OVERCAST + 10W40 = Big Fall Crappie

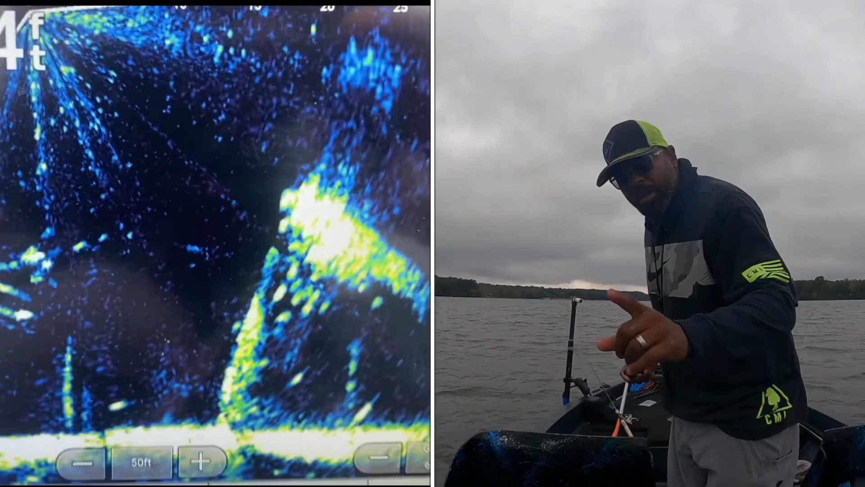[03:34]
I'm on my first tree. It's actually a lay down. I'll take a picture of it with my phone.